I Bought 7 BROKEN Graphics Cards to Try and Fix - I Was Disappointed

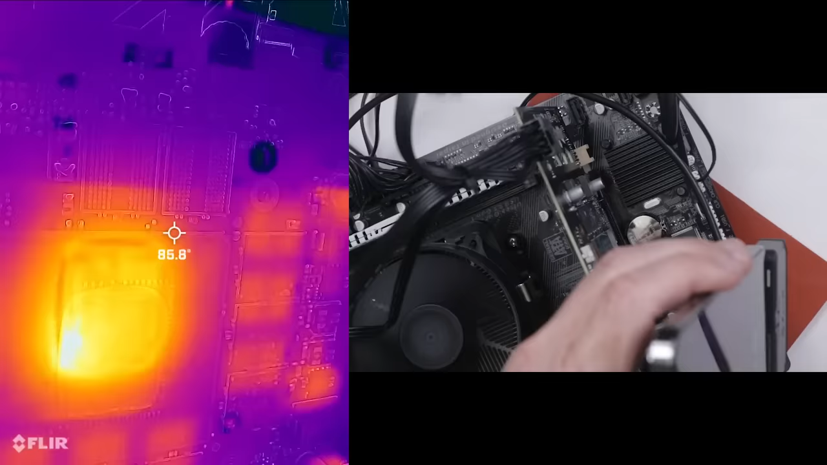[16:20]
Okay, and we definitely have some heat on the GPU right now. 111 degrees right there. We do have a picture on the screen. So let's start up that test again and then we'll see what part of the GPU gets hot or if anything else gets hot. Oh yeah.
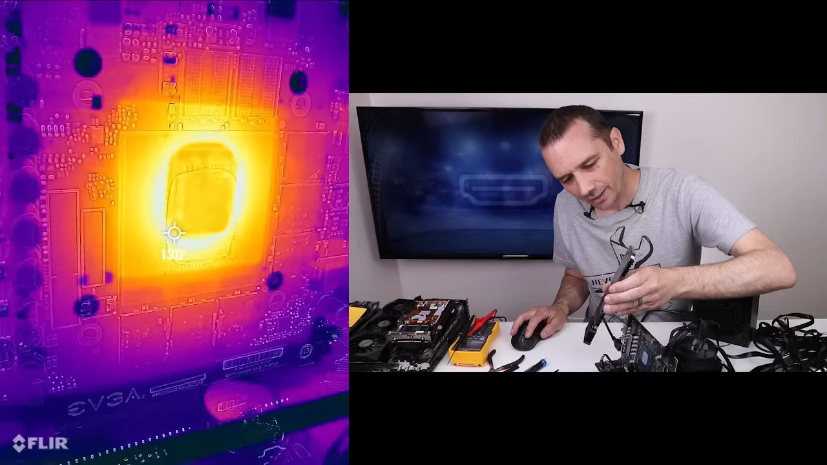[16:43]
It's all getting hot now. I don't see any of the actual memory chips getting warm. Just the GPU itself. So I'm actually going to stop this test now just because I don't want to overheat this GPU even more than it already has been. I mean, it's already sort of toast but might as well not do any more damage than we need to. All right, and we already lost the picture as well.